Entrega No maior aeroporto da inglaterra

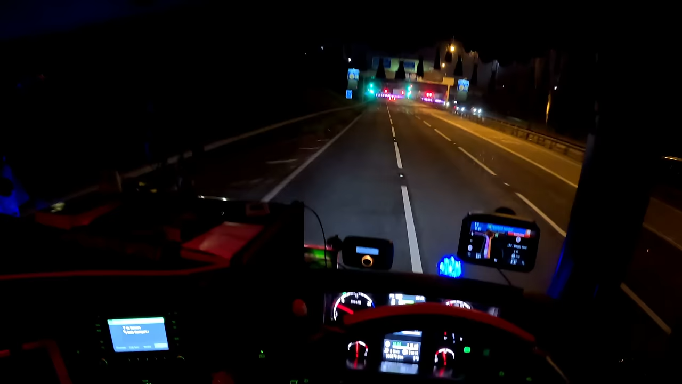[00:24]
Olha nós aí, galera, canal Clandestino Channel, diretamente aí de Londres, na boca do aeroporto Heathrow aqui, ó.
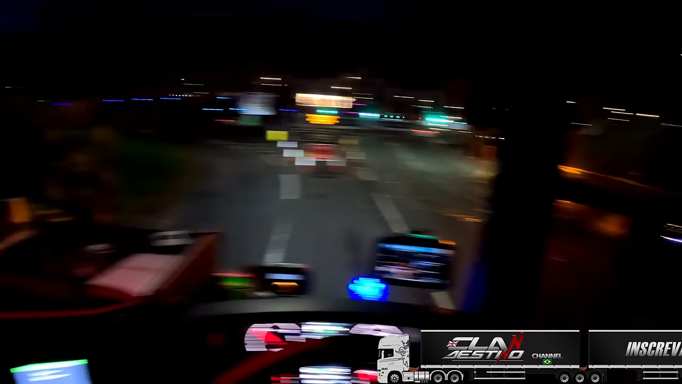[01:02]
Acho que é aqui. É, tá vindo um ônibus ali, então ponte não tem.
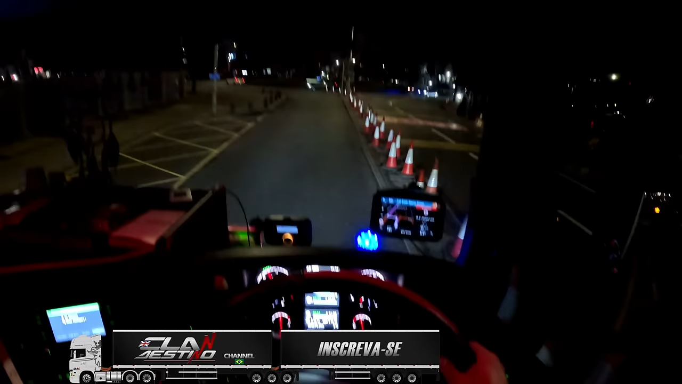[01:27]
Depois tem que ir aqui colado no.
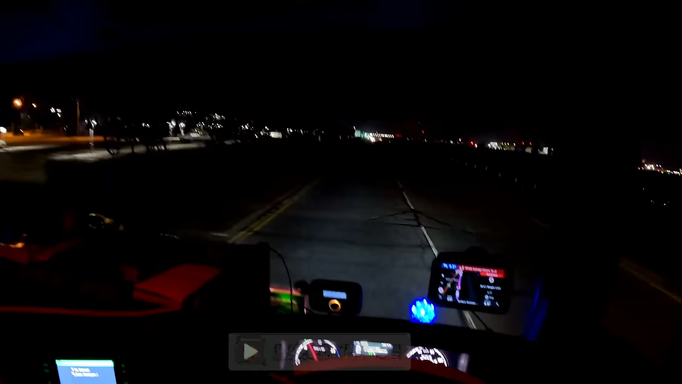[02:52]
Tem outro lá atrás lá que tá descendo também.